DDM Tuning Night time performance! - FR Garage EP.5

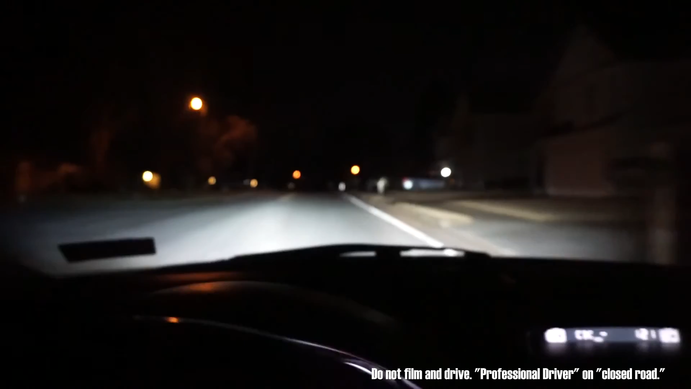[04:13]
this is what the output looks like I'm going to turn off my regular OEM high beam I mean low beam still super bright that's just two bulbs that's four bulbs but it's AM so don't worry I'm not blinding anyone but as you can see it's like day time